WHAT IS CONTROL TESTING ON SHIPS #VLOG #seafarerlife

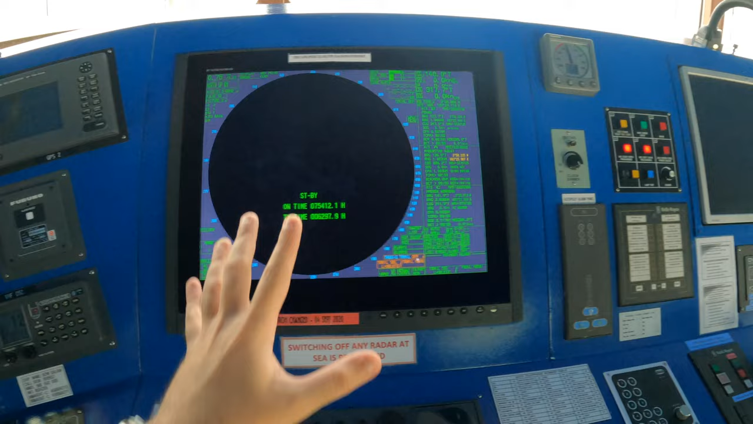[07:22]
Next, we're going to look at these guys. These guys are really special equipment. This is a marine radar. Now, we normally have two radars on most cargo ships, an X and an S band.
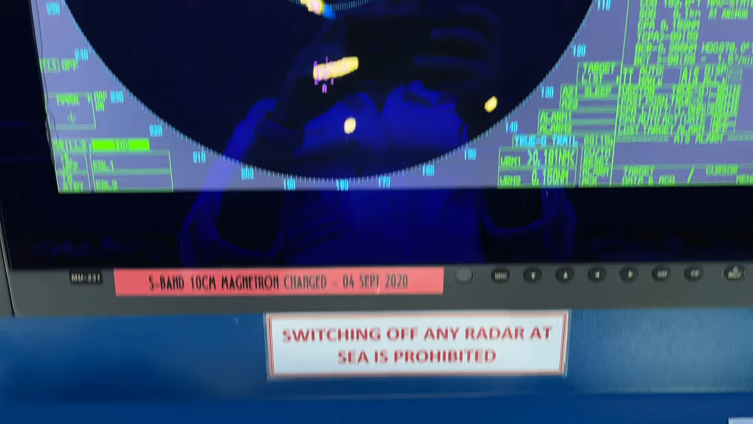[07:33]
You want to make sure that your radar has gyro feed, it has GPS feed, all the equipments that need to be connected to it at all times.
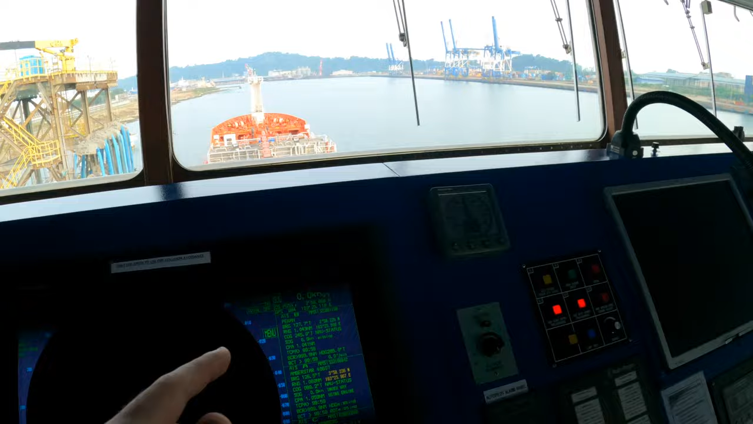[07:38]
As you can see, we have all the equipments right here, and you want to make sure that you only turn on your radar when you're departing the port.
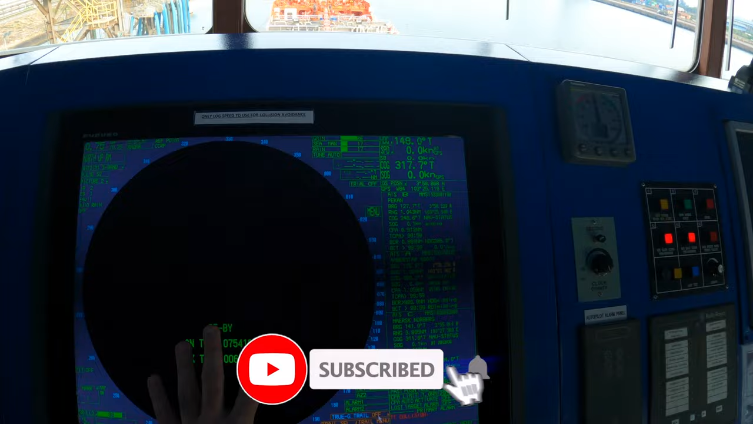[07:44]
You never want to turn it on before that.